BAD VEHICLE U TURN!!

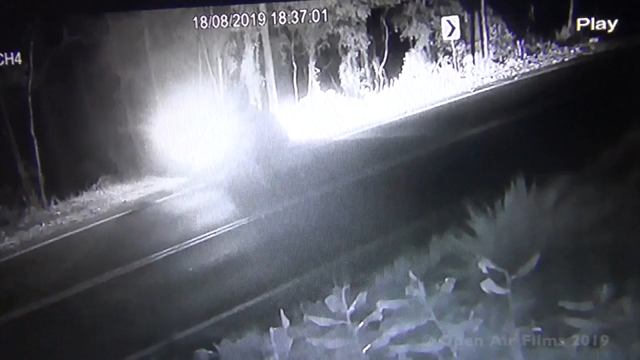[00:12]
This car pulls up, this four-wheel drive. Okay, now what's he up to? Well, I don't know. Anyway, traffic, he's doing a U-turn and bang, into the gutter he drives, catching a wheel. Okay, so how's he going to get out of this? I mean, this gutter rim was made higher, so idiots couldn't do this.